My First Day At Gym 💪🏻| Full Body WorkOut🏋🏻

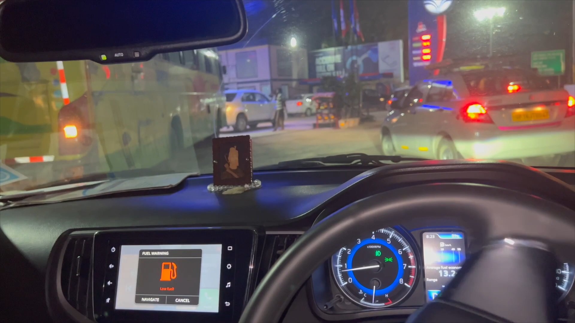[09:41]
यहाँ तो लाइन लगी हुई है बस के, बस वाले ने गाड़ी दिखा दी, इसके पीछे से देखा रास्ता है तो बस वाले ने भी गाड़ी कहाँ फंसा दी, रास्ता बंद कर दिया, मैंने रोक दिया।